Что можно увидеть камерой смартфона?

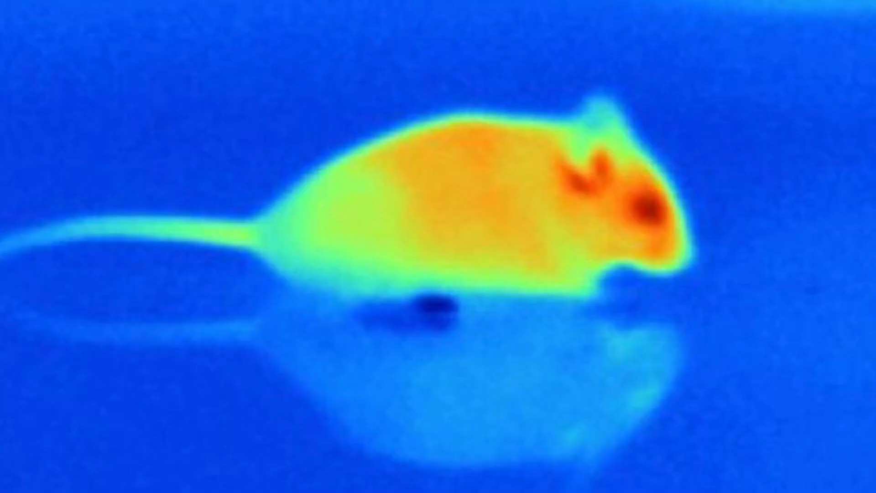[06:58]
прекрасно видит инфракрасное излучение Если взять специальное устройство,
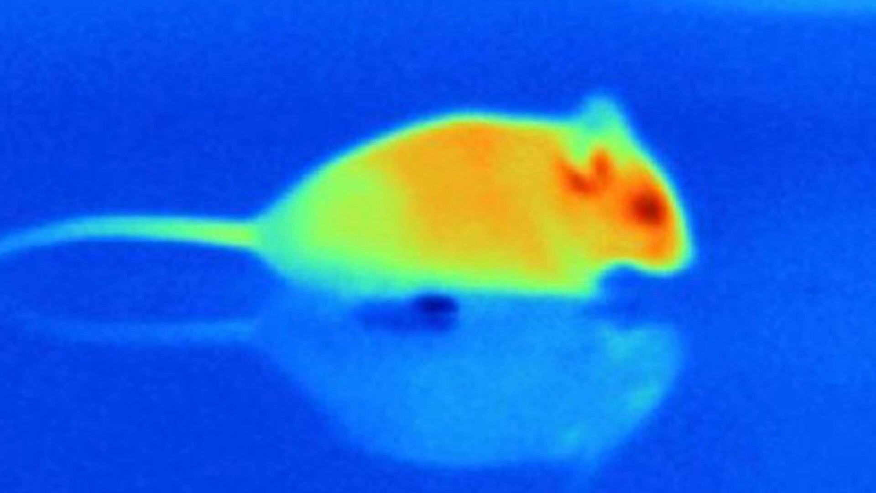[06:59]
которое может видеть инфракрасный свет Мы увидим свечение и увидим, как светятся теплые животные, которые прячутся в темном лесу Это довольно интересные кадры и довольно прикольно это посмотреть Я, кстати,
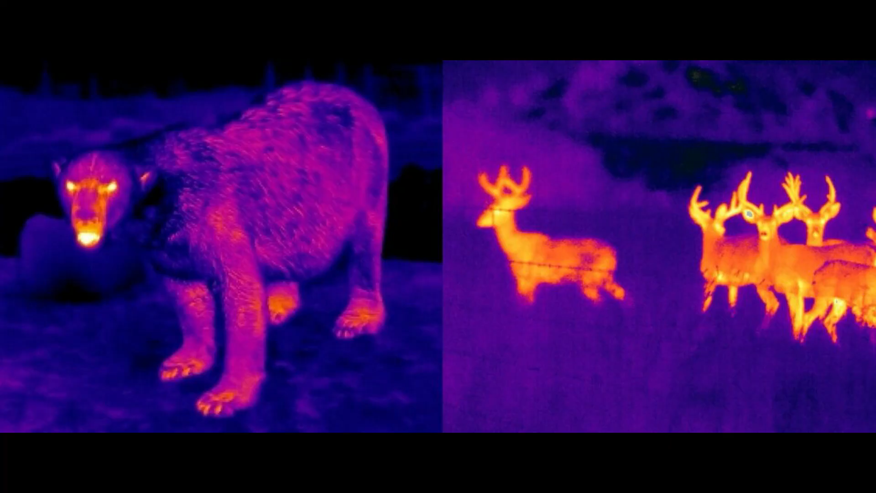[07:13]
очень хотел бы купить себе такой прибор, чтобы, гуляя по лесу вечерами, можно было увидеть разных животных Видеть, где они прячутся Ну,